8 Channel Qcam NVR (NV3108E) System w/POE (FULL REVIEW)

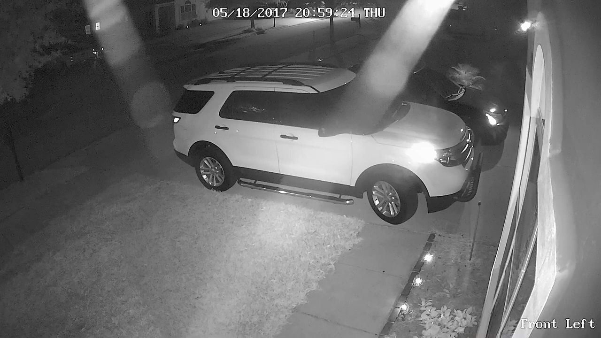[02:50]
If you pause the video to take a snapshot, you won't be able to make out the suspect. If you are coming from a system that uses 960H or even 720p, the quality with this NVR shows a huge difference. There is no comparison. Although more data can be transmitted with an ethernet setup, quality is on par with a 1080p AHD coaxial setup, at least in my opinion.
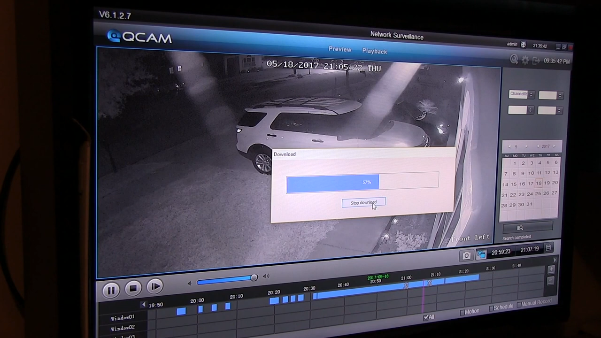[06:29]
Downloading videos using the PC-Mac software isn't too bad either, however if you have the software converting the video to AVI then downloading, you'll end up with a video only 3 seconds long. It has to be a glitch with the software. If you don't convert and just download the H.264 video then make sure you have VLC installed and configured for H.264.
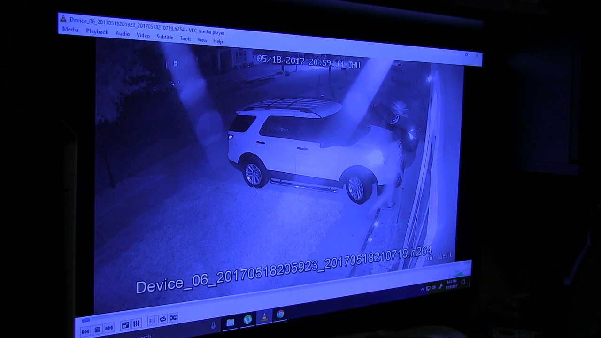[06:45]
Once you do that, it should work. However, it is faster to just use the NVR itself to save videos.
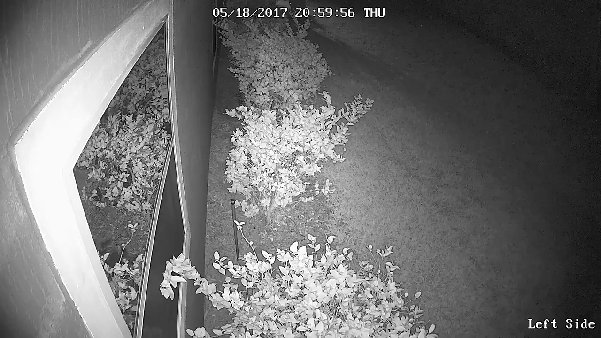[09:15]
Because as the unit freezes, it also captures that freeze. At first, I hoped to God that the recording would be smooth, but no.
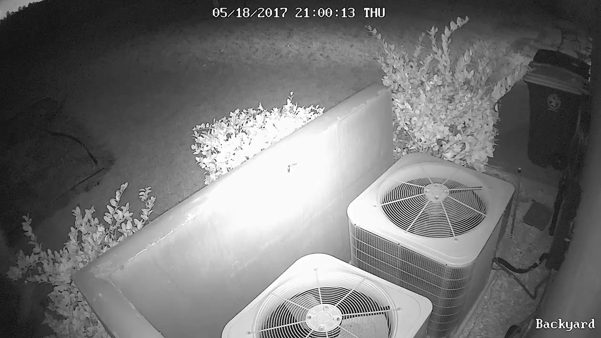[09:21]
Freezes are recorded. And I'm pretty sure that it's the NVR. It just doesn't have the processing power to process all the video that it's receiving. So unless I can find a way to upgrade the RAM on this NVR, or switch out the NVR completely, I'm going to be stuck with this problem.
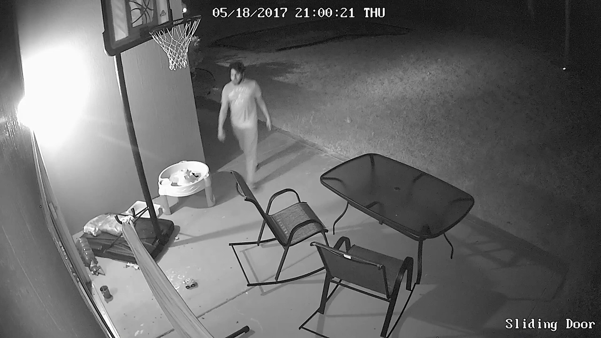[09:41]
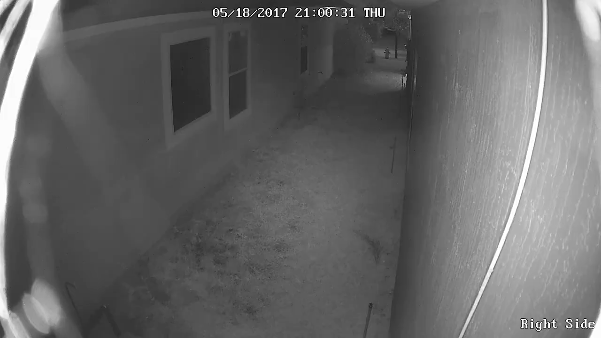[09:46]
I did contemplate returning the unit, because never had I had this issue on an HD system.
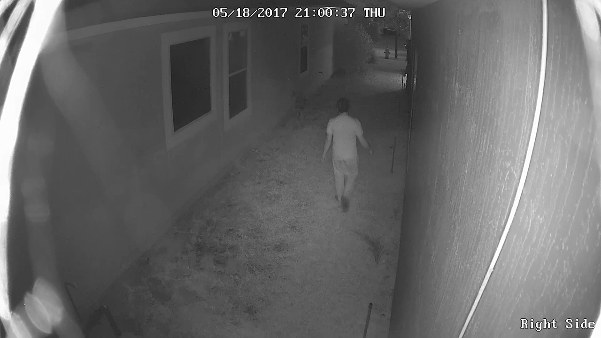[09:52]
But Morningstar accepts no returns, and customer support has no idea how to fix it. And the last and final issue I have with this unit is the NVR.